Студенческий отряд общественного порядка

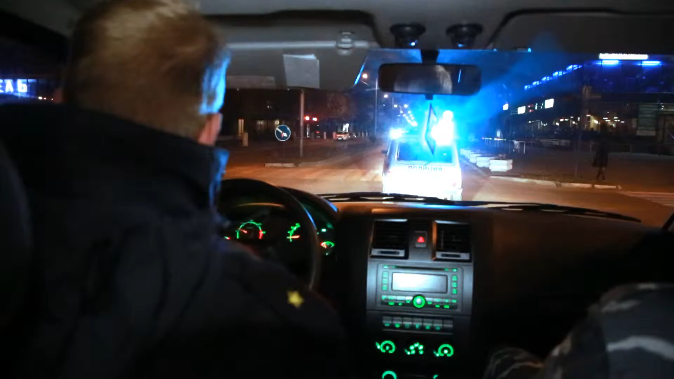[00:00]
Служба участковых полномочных полиции это подразделение, которое непосредственно раскрывает тяжкие преступления, раскрывает уличные преступления и административная практика вся на участковой службе.
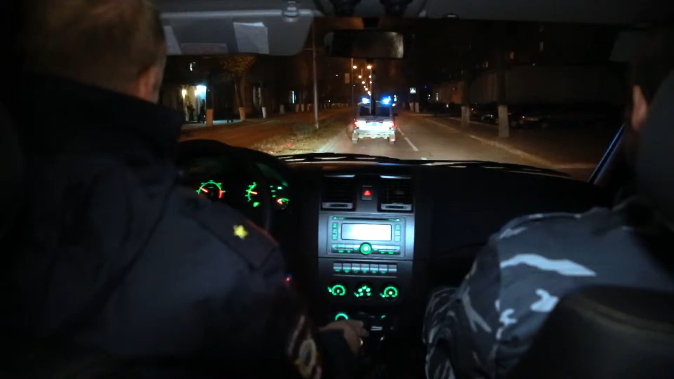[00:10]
Ликбез по особенностям работы участковых майор полиции Максим Корнячук проводит прямо во время ночного патрулирования.